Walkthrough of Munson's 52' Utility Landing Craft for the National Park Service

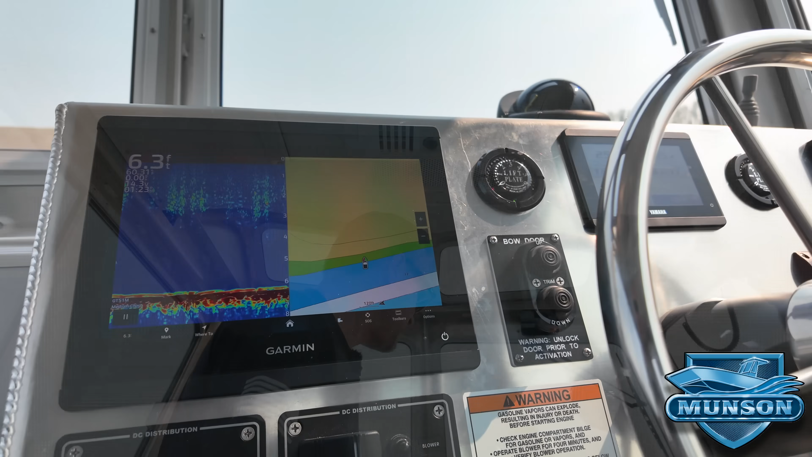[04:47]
We've got a Garmin MFD radar plotter sounder jack plate gauges and zip wake interceptor controls here.